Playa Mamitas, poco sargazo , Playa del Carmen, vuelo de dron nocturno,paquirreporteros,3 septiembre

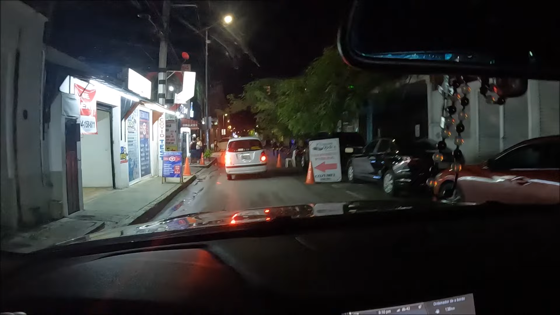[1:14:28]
Quedarme por aquí por la quinta, pero no hay donde dejar el carro, está todo, todo lleno, donde se puede dejar los carros, todo lleno.
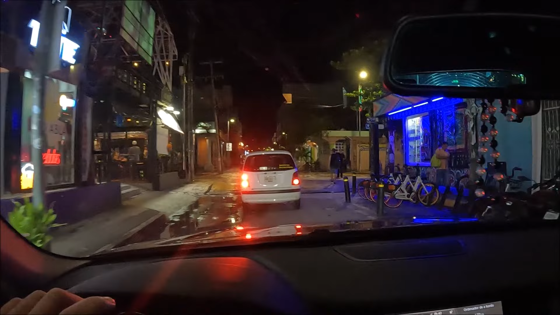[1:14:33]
Ya llevamos tres vueltas dadas. Son las 9 y 10 de la tarde, de la noche. No sé si voy a tener la paciencia, pero no estoy acostumbrado a esto de dar vueltas, a encontrar un sitio donde dejar el carro.
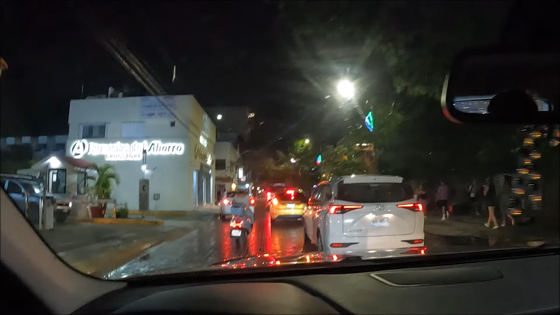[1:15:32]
Os voy a grabar un poquito cuando pase por la calle del Cocobongo. Pues ya estamos ahí en el Cocobongo, al ladito.
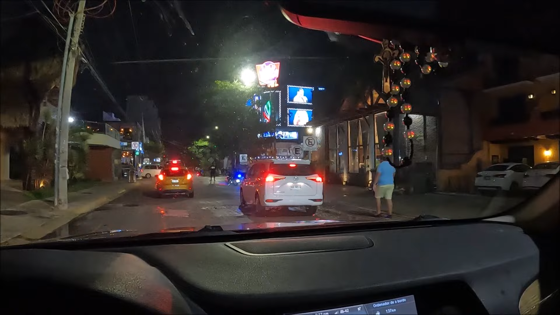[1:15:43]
Y ahora está plena entrada de gente al Cocobongo.
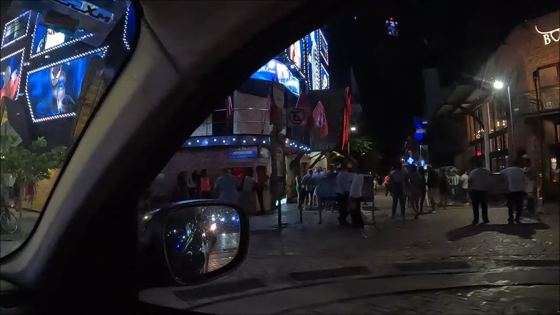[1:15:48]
El ambiente de... probar a ver si aquí en la Quinta Alegría paramos un poco. Quería grabaros un poquito a Ale Castañón, ahí en la 2, en la calle 2, pero desde aquí está lejos, la verdad.
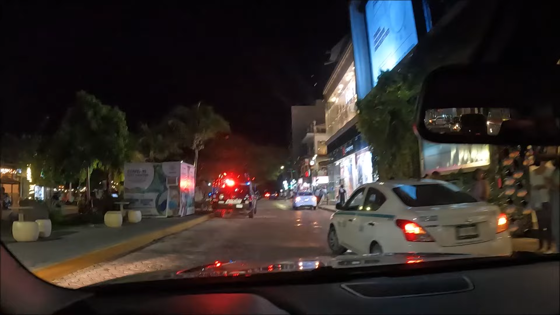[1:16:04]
Pero vamos a ver si podemos aparcar y paseamos un poquito por esta zona. Nada, que está todo lleno, no hay manera.
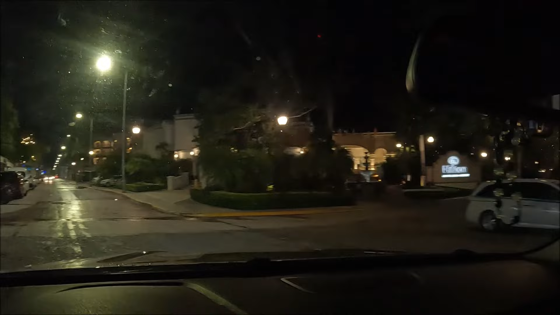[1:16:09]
Bueno, vamos para casa. Mañana será otro día. Ya me despido de aquí, de la grabación del día de hoy, 3 de septiembre.
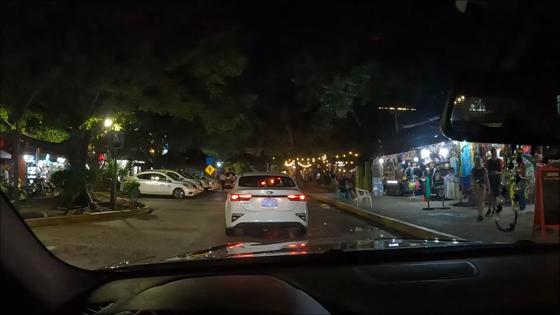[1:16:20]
Y espero que haya gustado el ratito como está en el parque también. Más bien en la plaza del ayuntamiento.
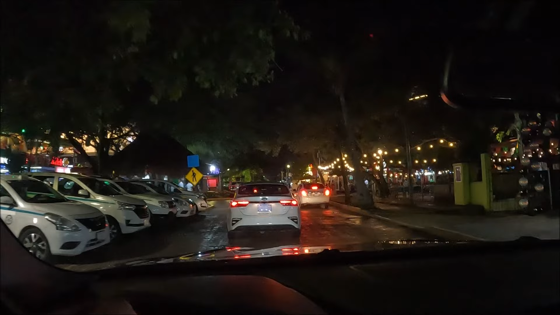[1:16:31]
Vamos a ver la Quinta desde el carro. No hay otra.